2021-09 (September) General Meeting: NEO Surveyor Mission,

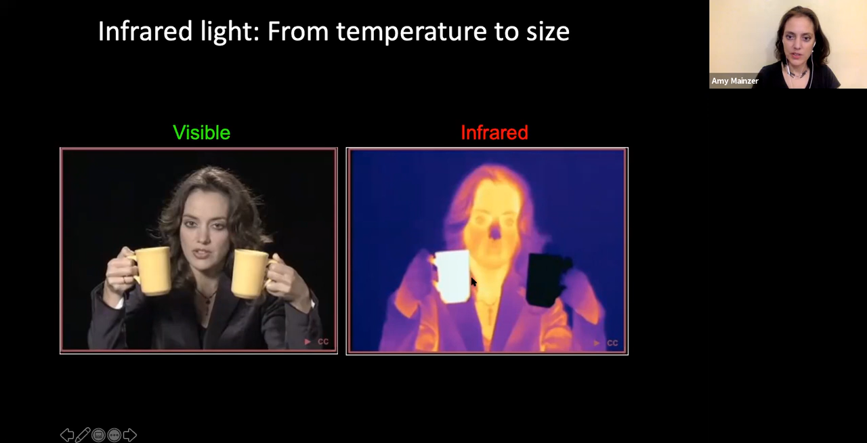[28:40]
And you can see my nose is cold right there. So temperature, which in turn can be related to the diameter of the asteroid. So in any event, this is just kind of another illustration.